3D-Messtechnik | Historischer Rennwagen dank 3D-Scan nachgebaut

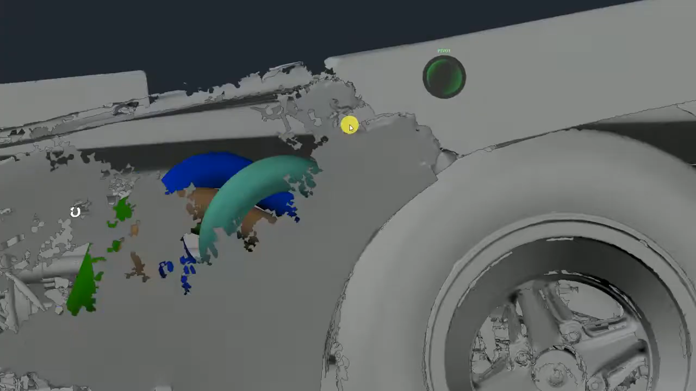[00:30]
cover or whatever we will call it.
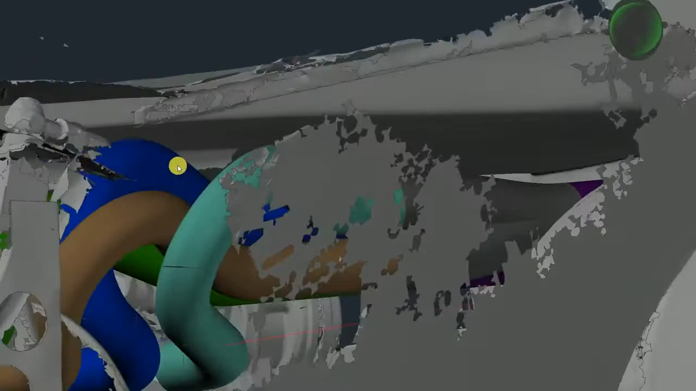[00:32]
I think it's too close. Maybe you have half a centimeter left,
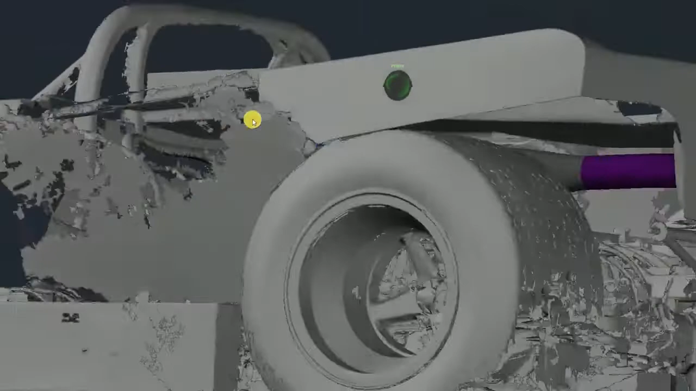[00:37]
but I don't think it's smart.
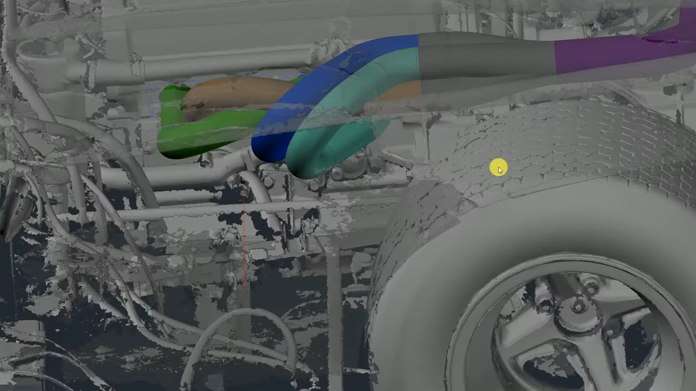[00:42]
So, I went to the second one, moving it more to the wheel,
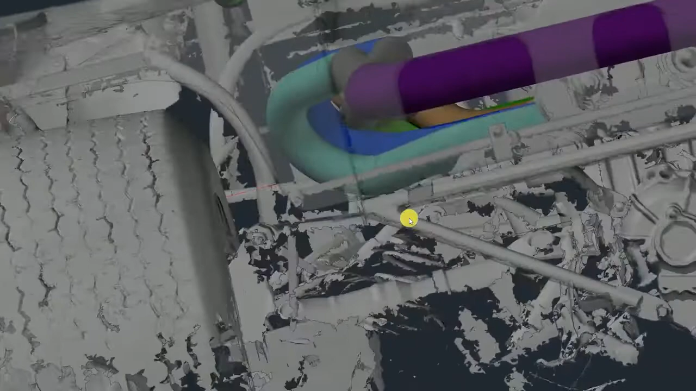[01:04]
I'm not sure if it will touch it. Maybe it does.
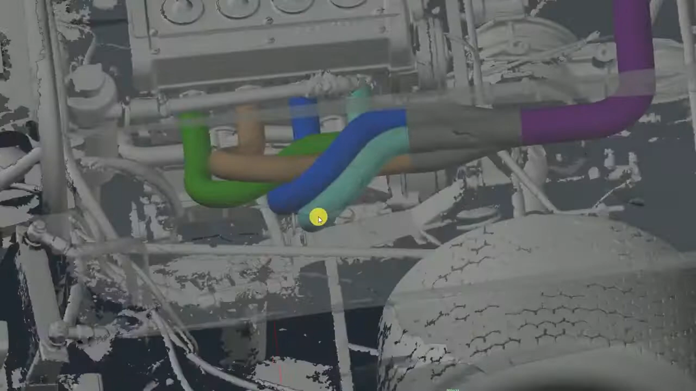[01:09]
Maybe it doesn't, but I would say, why take the risk?
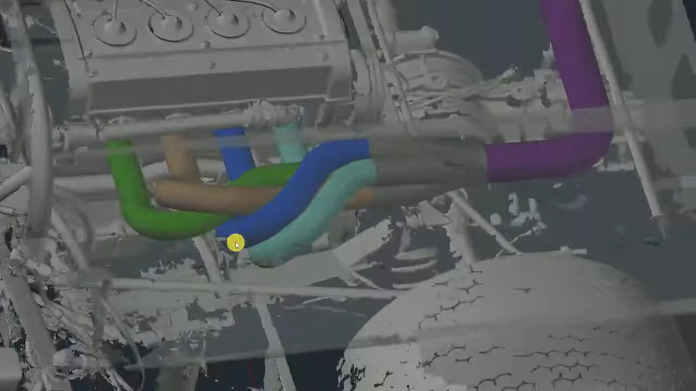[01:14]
Still nice design, but I eventually went to this one.
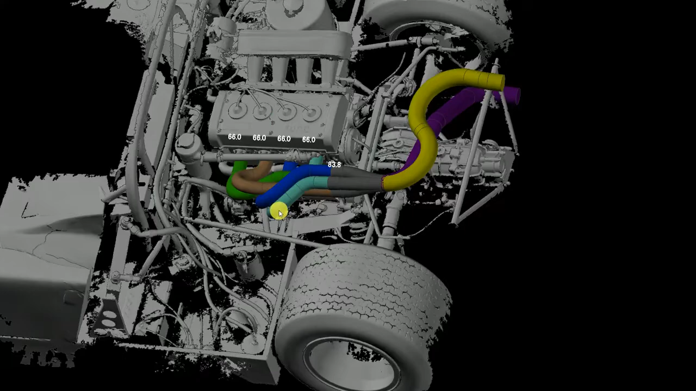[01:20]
If we now look from above, then I think that's there, it can't hit it.
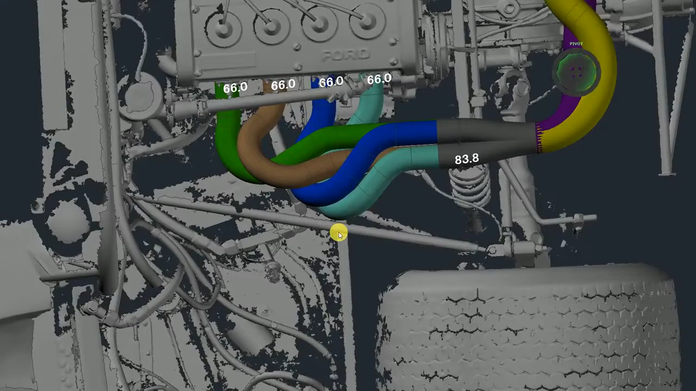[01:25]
There's way more space.
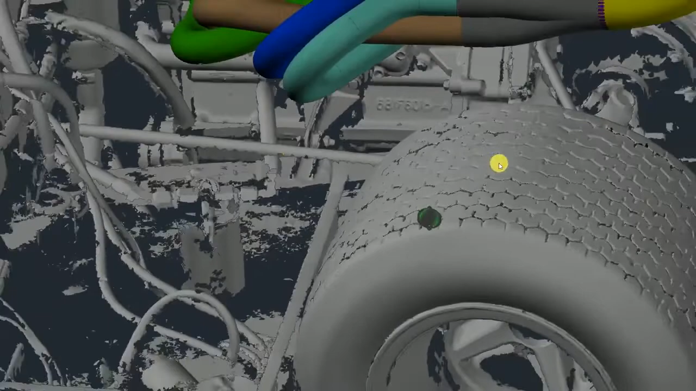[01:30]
I can't imagine that the wheel, the suspension will go up that high. Okay, there is, in the way that this is not that long, so it moves up.
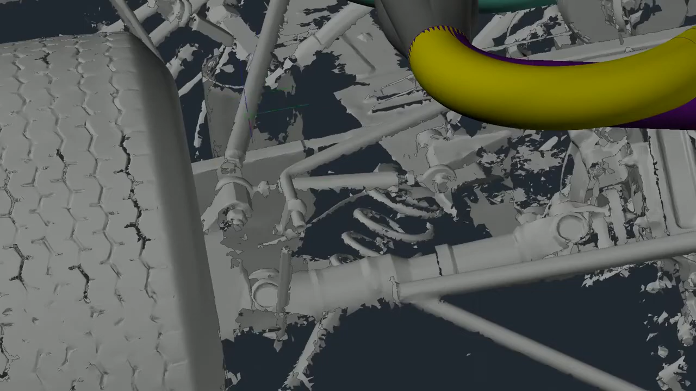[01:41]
It goes in a circle, moving this bar a little bit closer.
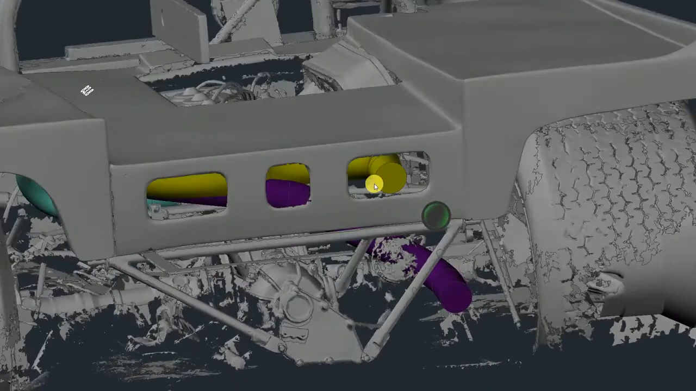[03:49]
Then it should be in the middle. So maybe this purple one is a better option.
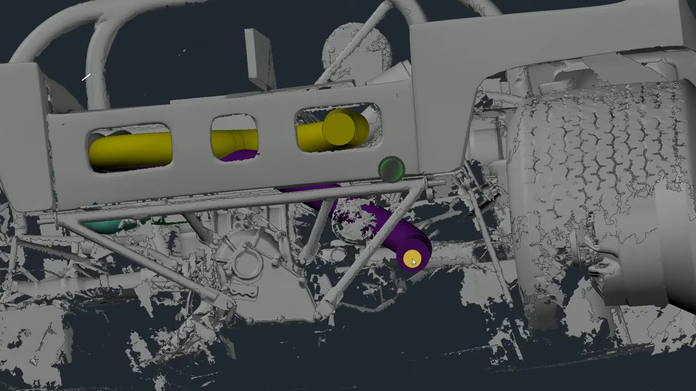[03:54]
On the other side, then you wouldn't get the length that you need.
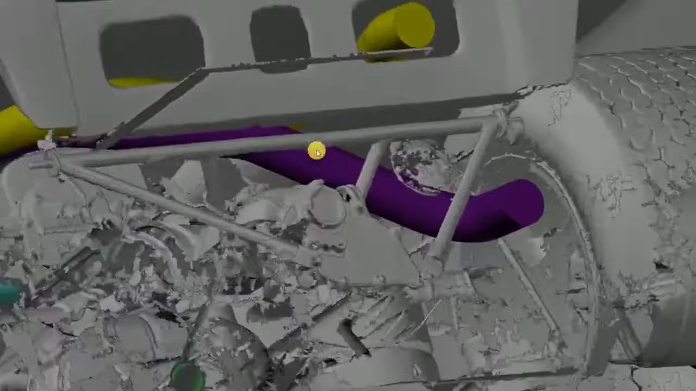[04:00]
And if we look at it, I mean, there is everywhere enormous amount of distance.
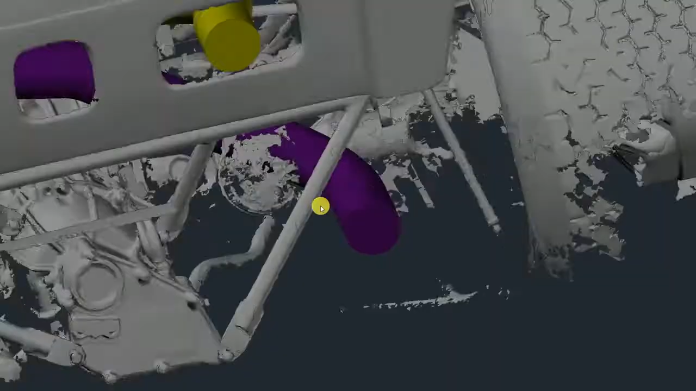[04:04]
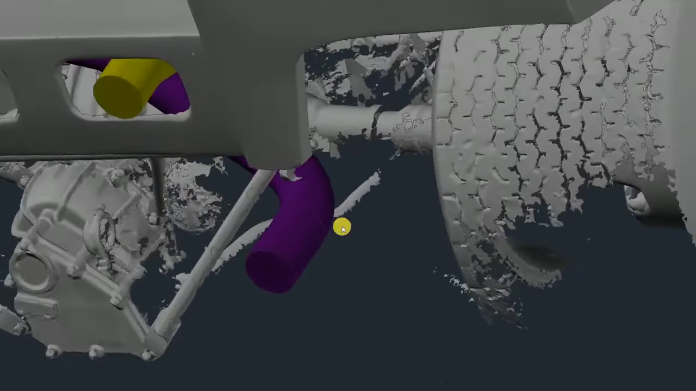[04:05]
So that, yeah, I think it's a very fine position.
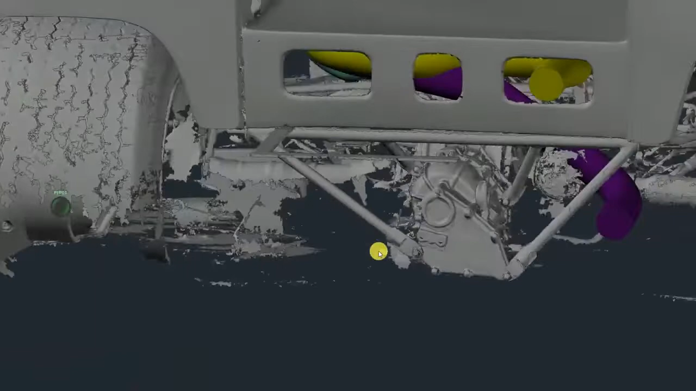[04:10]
But again, it's totally up to you, if you like it.
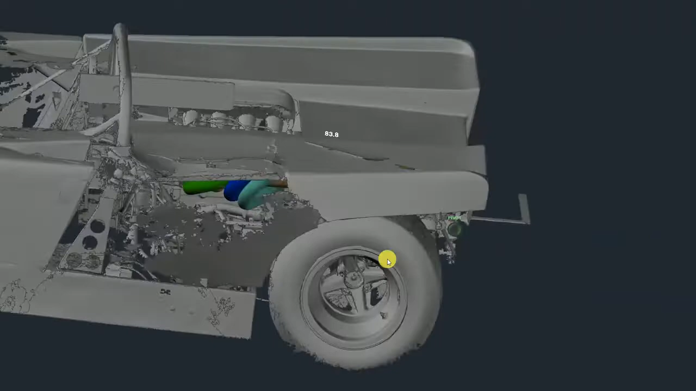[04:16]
And here you can see to above, it's really a lot.